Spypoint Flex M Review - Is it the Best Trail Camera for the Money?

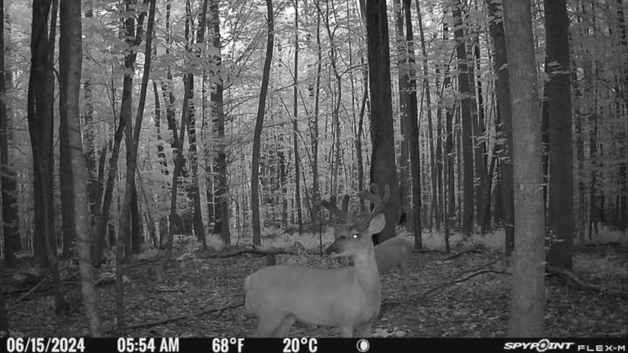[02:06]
Now as far as quality, the Flex M takes up to 28 megapixel pictures and 70p video.
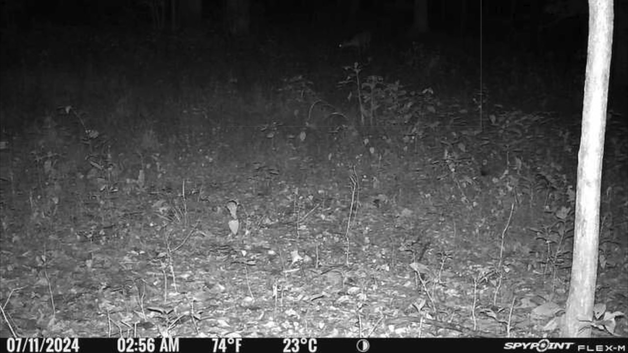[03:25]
We didn't go out and measure that, but this doe is close to 30 yards away, and even at night, it's still detected and took the picture. And then SpyPoint advertises reliable connectivity.